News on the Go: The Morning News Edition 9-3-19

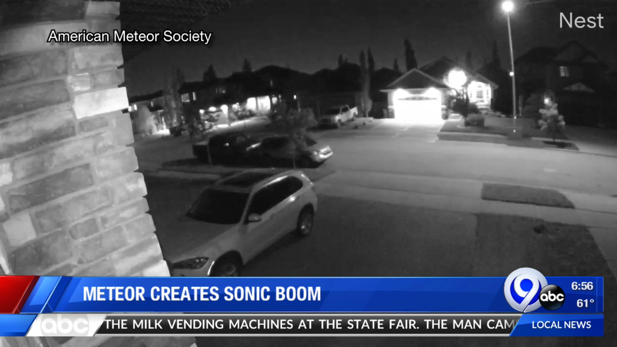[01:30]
The American Meteor Society is investigating a fireball sighting in the Syracuse area late yesterday afternoon. They say a meteor, larger and brighter than normal, entered the atmosphere somewhere over Lake Ontario and created that sonic boom. No danger to the public, but it was loud.